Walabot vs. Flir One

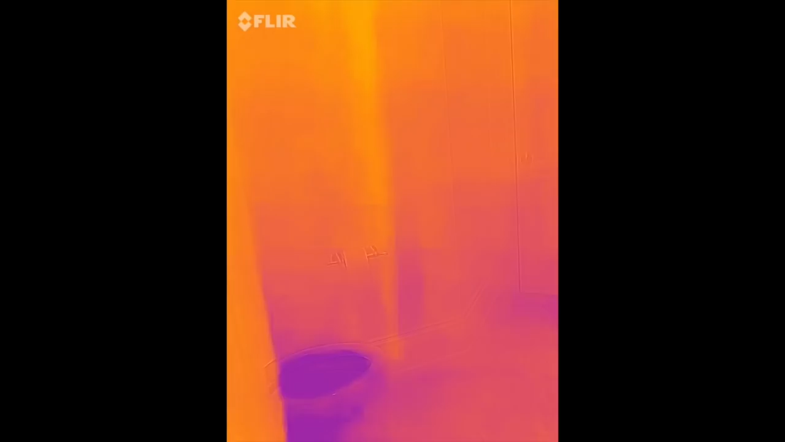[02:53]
upstairs down a pipe so you can see it right there wanted to that's a four inch pipe coming down the walls from the second
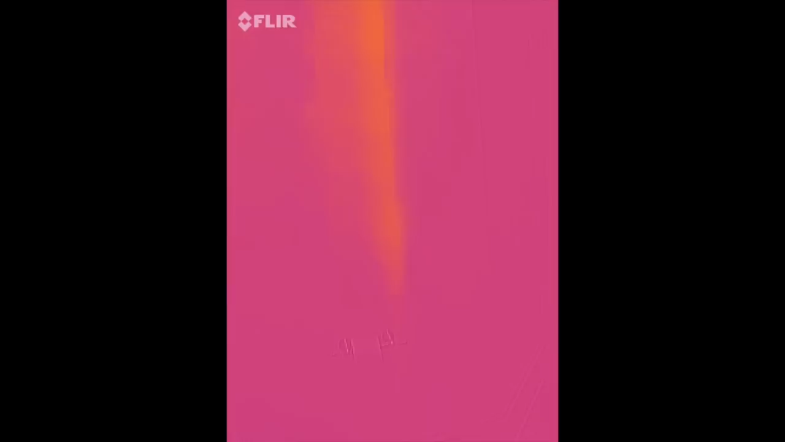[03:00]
floor where we ran hot water so definitely picks that up good job and I'll
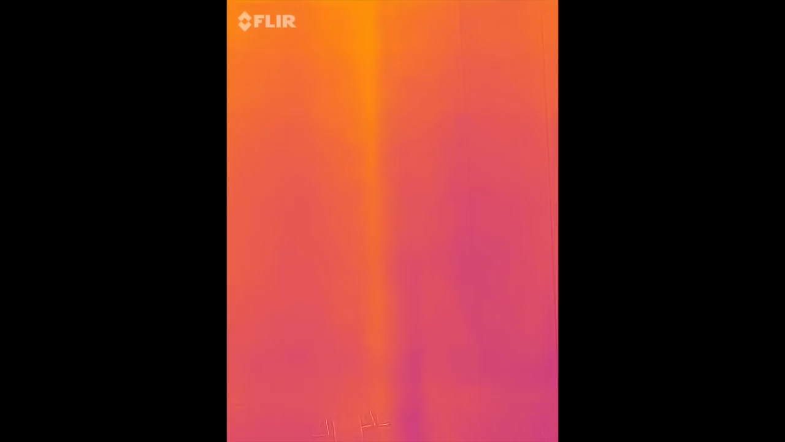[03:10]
compare that against my fluke camera that has a higher resolution see how it does let's walk around a little bit let's
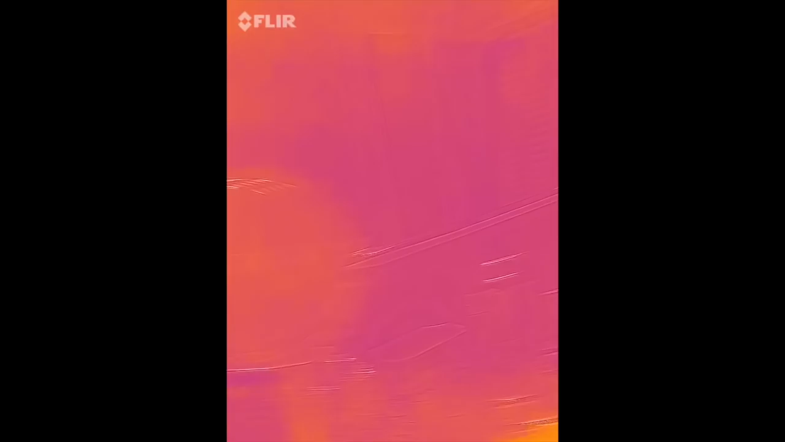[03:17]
see how
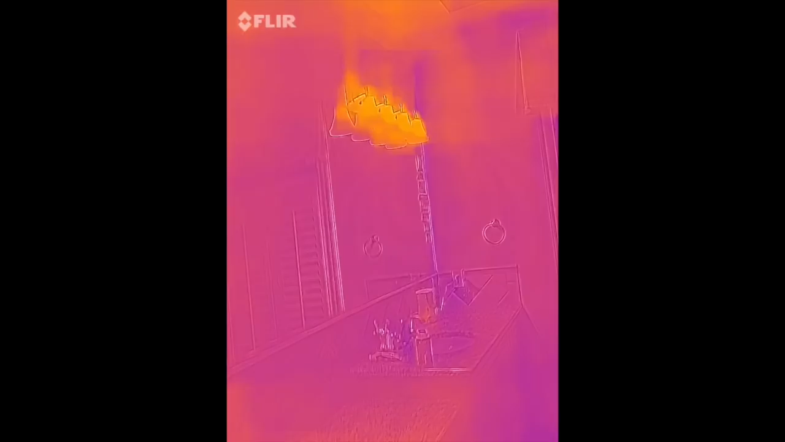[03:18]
obviously yeah it looks good you can see the heat of the lights
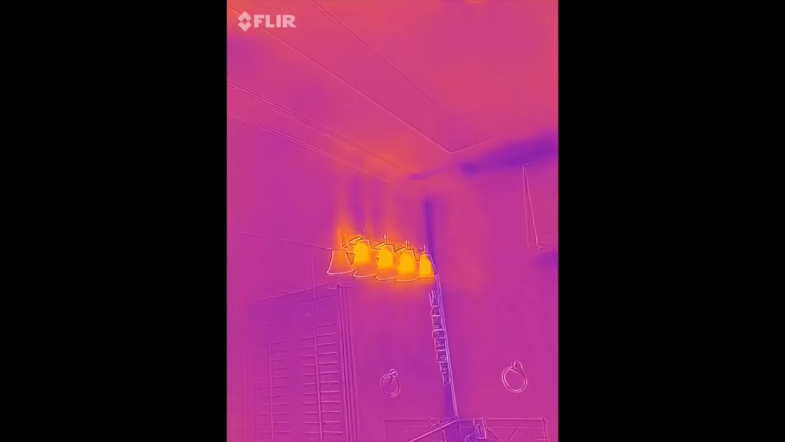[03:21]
and see the heat that is transferred onto the ceiling
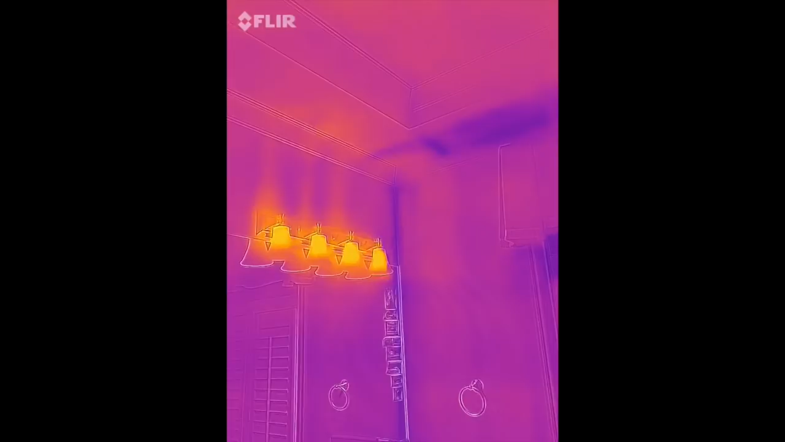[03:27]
there as well let's take it on around you see a little bit it looks like my insulation is a little lacking right there in
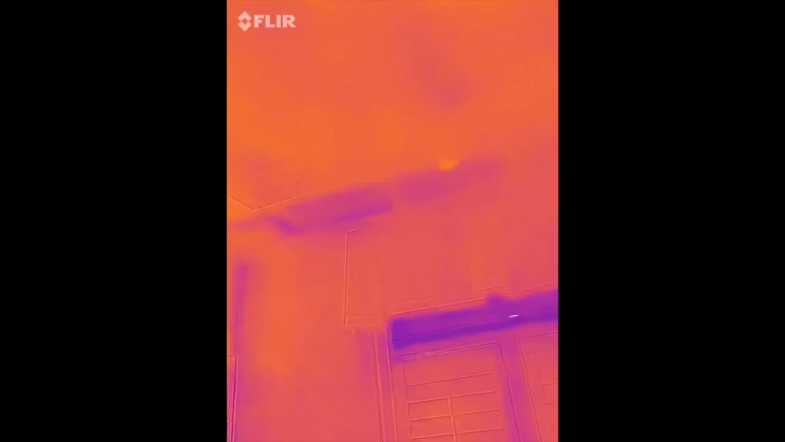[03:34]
that tray ceiling right there really
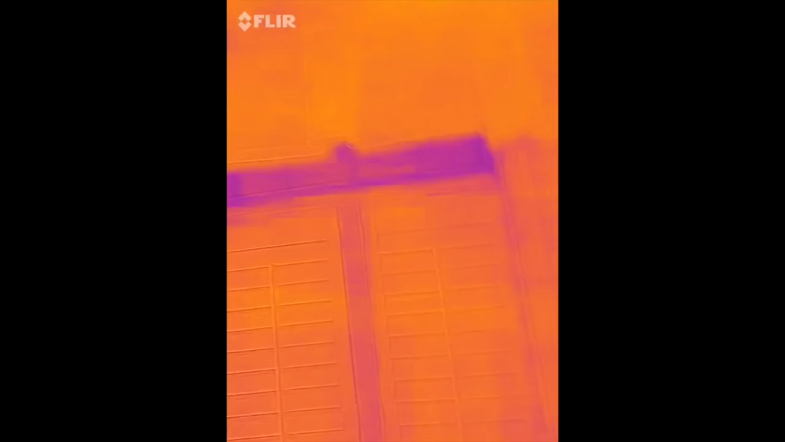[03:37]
good
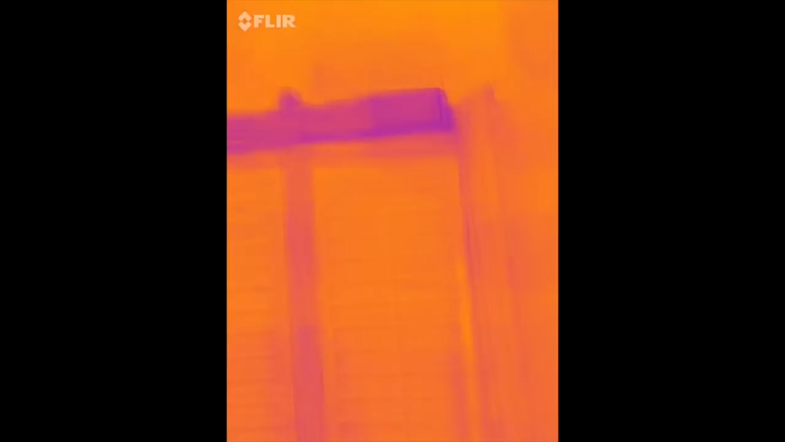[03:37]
resolution though I like it I stepped earlier
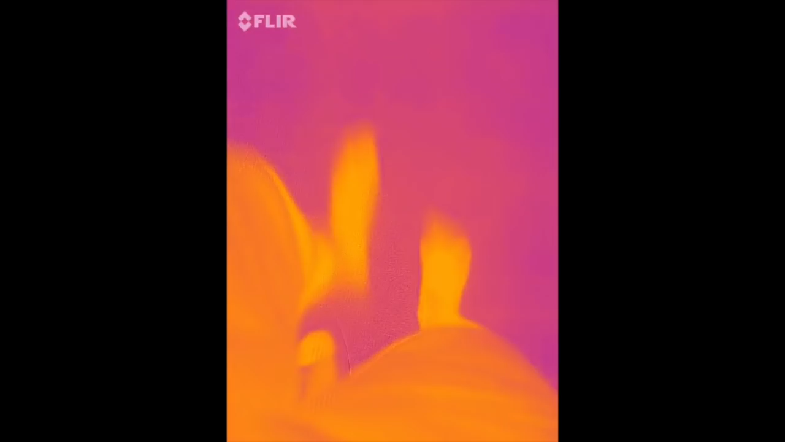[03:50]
so you
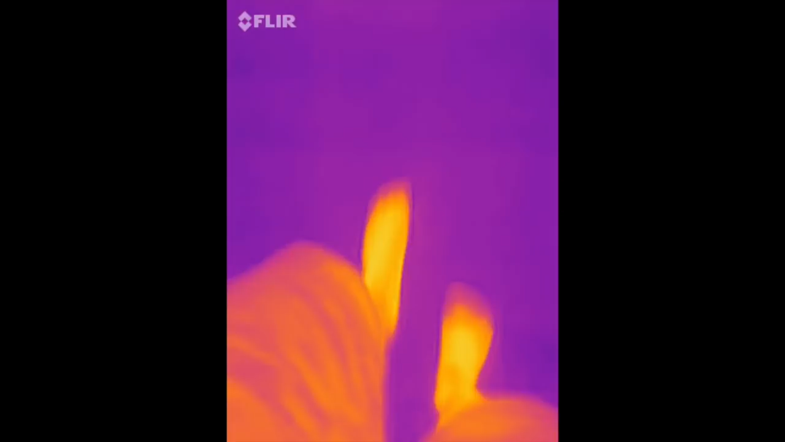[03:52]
see my feet obviously I'm I'm hot at least I hope my wife thinks so
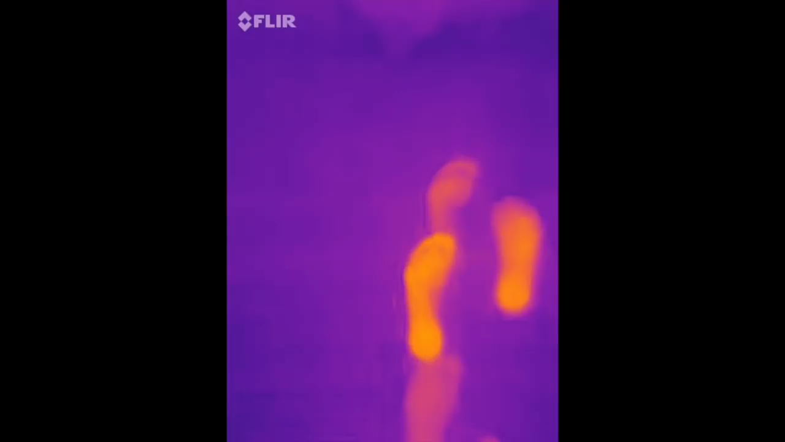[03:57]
terrible joke yeah but see how it picks up the heat off of my feet
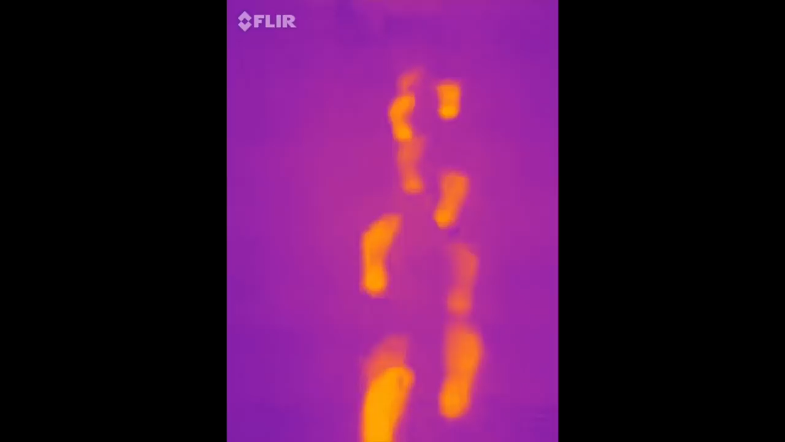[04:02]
yeah I like it like a lot see if we can pick up
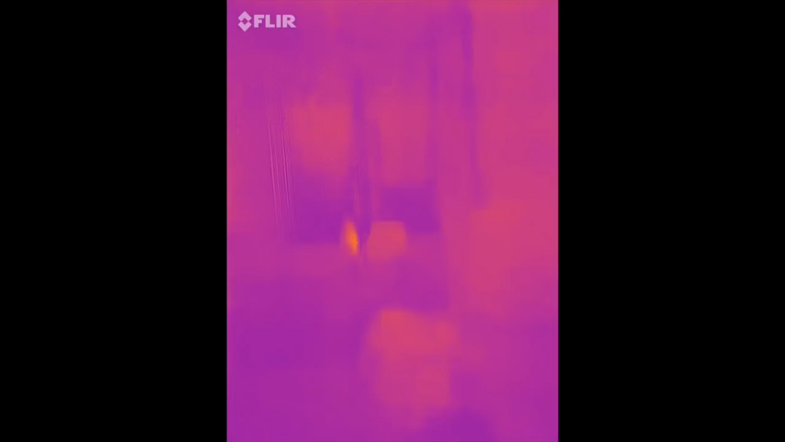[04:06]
anything on the wall sometimes
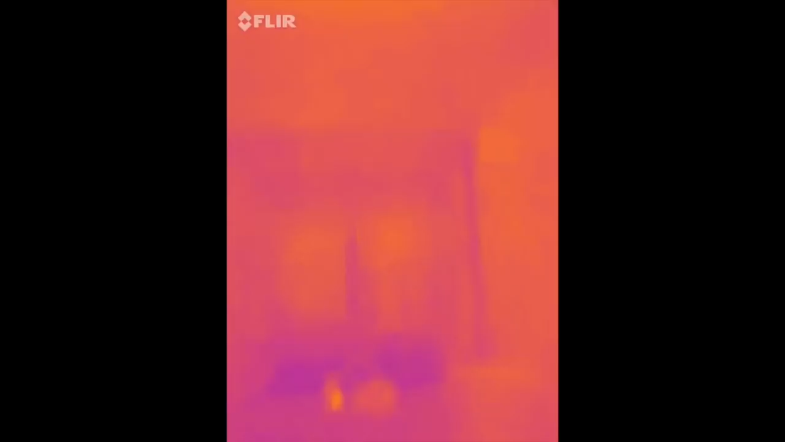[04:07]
you can pick up some cold spots and you know the studs where they are I'll show
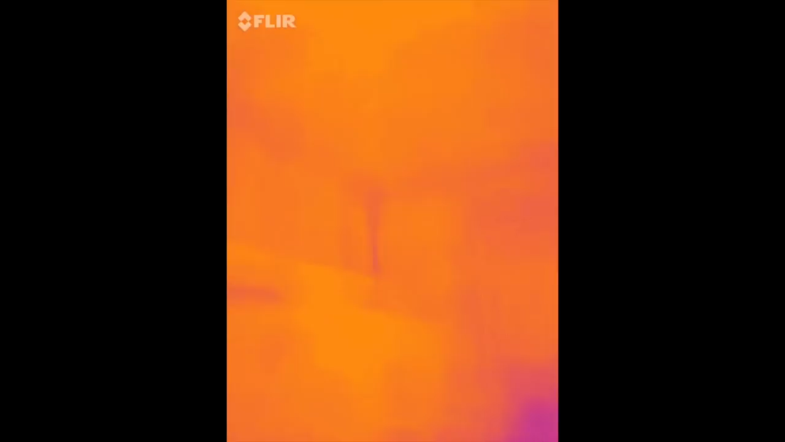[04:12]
up a little bit cooler than the other part a little bit of a cool spot there but uh overall
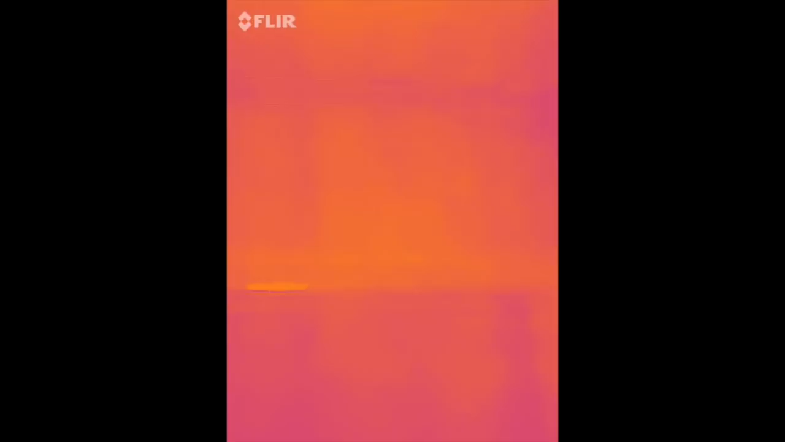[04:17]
I like it man looks good looks good there's several options on this thing um
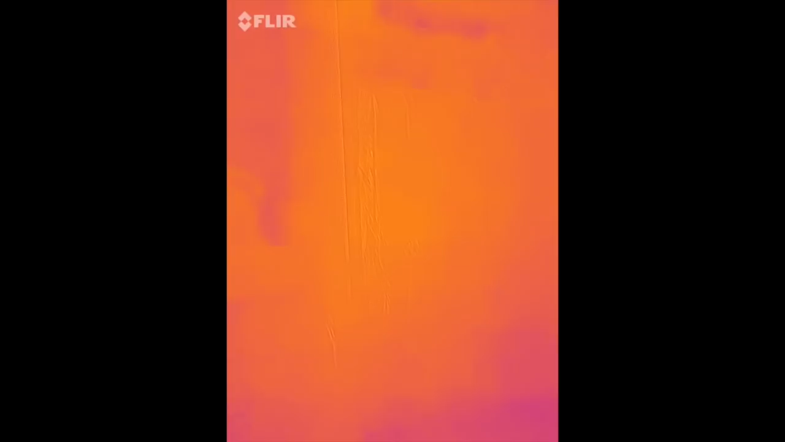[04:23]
let's see you have uh you know obviously you can change the palettes which is
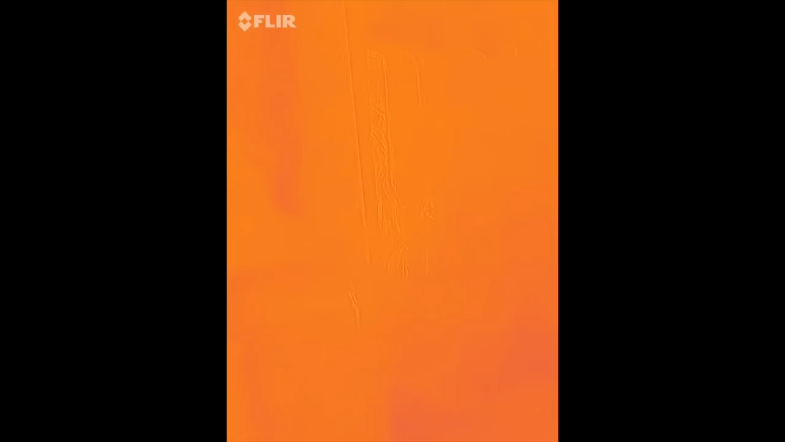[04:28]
nice let's go to rainbow
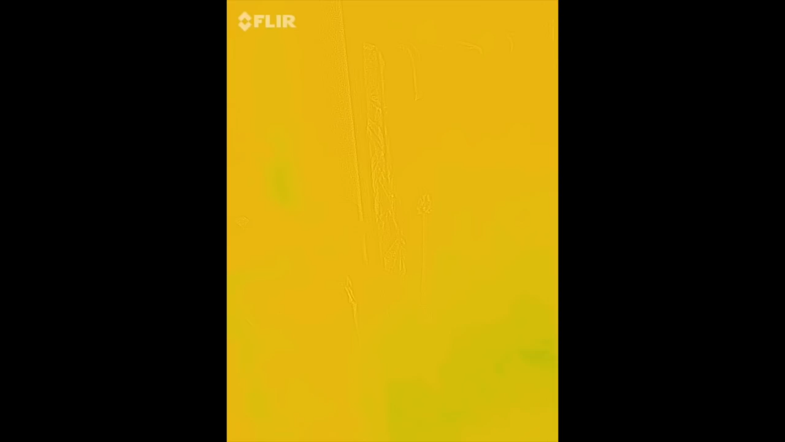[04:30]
oh yeah very cool well how do I get that thing off though yeah you have different
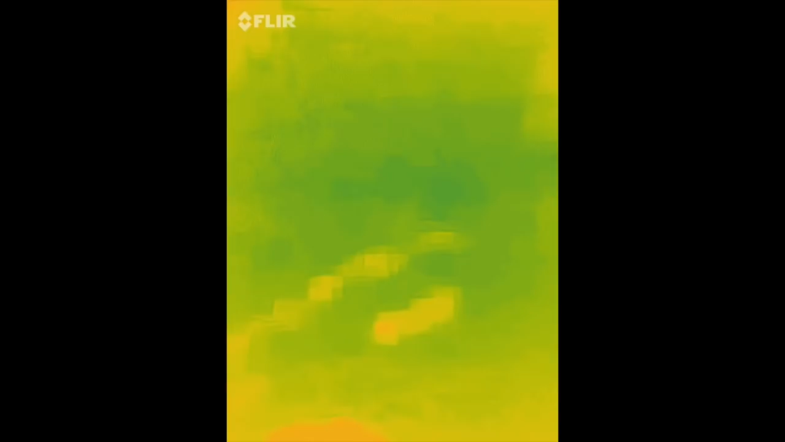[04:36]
palettes uh temperature
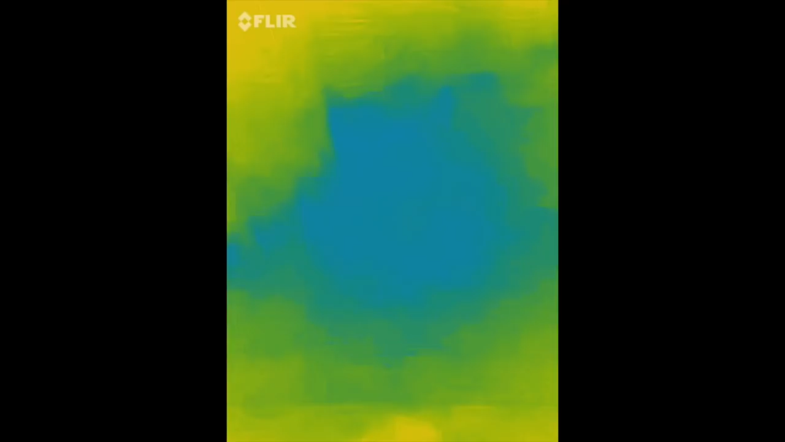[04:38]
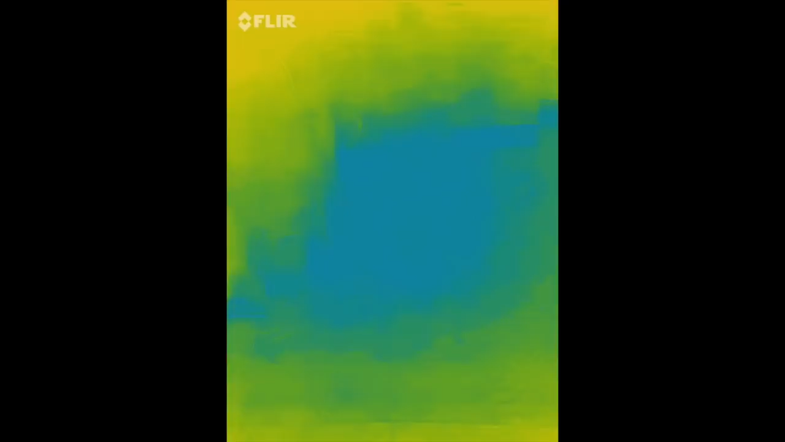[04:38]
range IR scale selfie mode let's see what that does
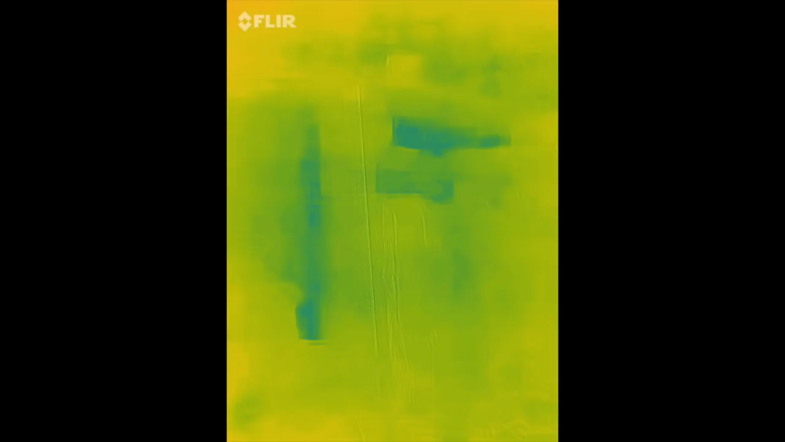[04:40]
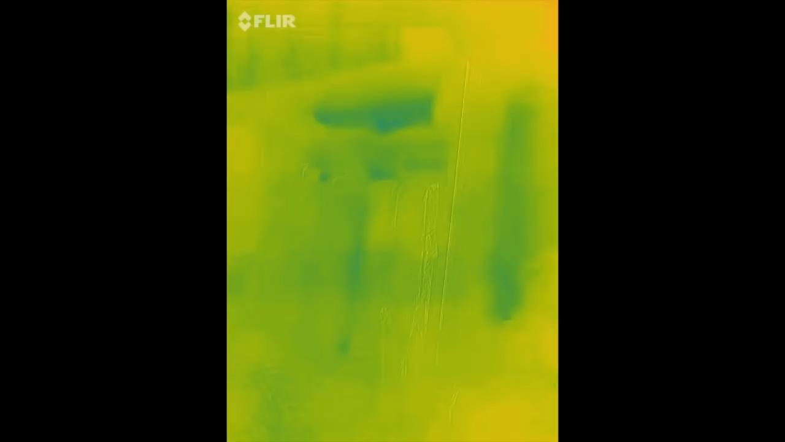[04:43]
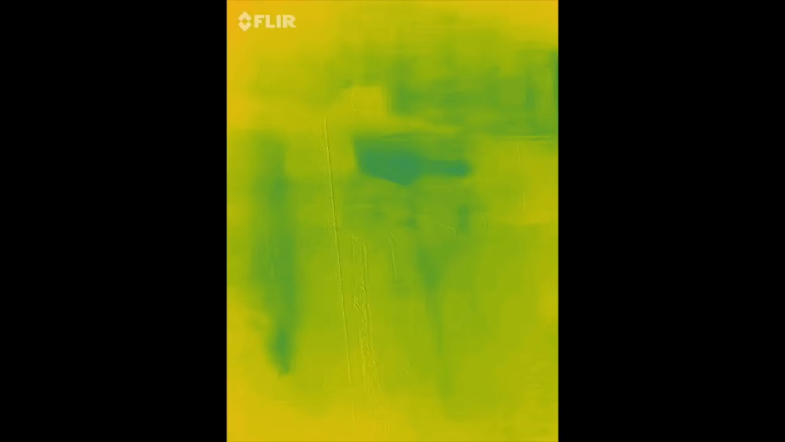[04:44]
I don't know maybe I need another camera for that because this doesn't have a camera on the other side
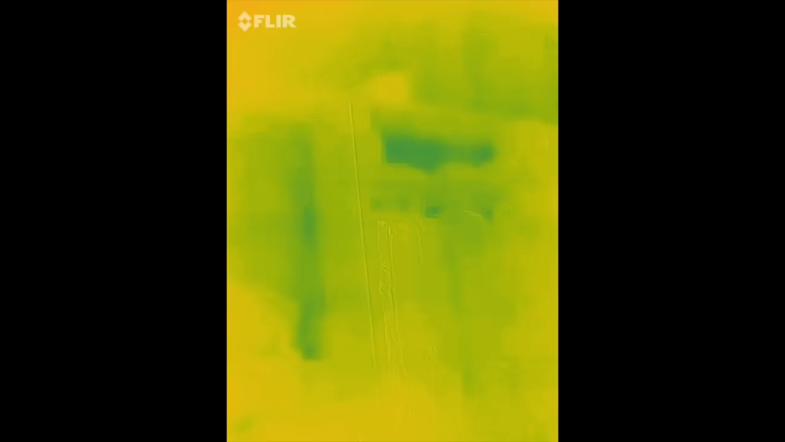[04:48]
so let's go back to the iron I'm I'm pretty
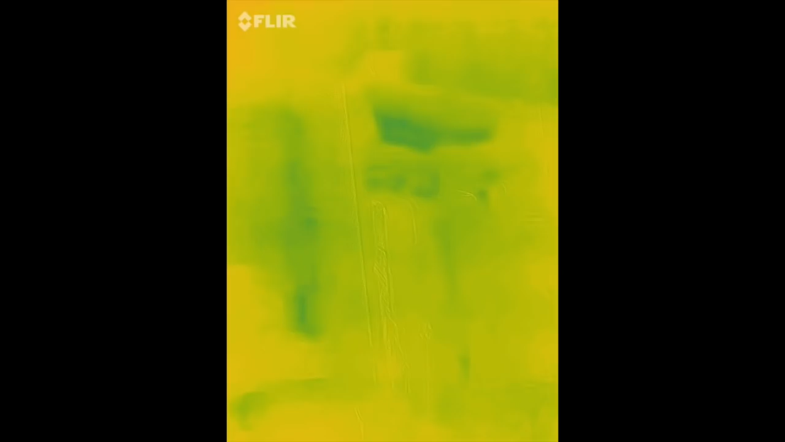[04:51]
I like the iron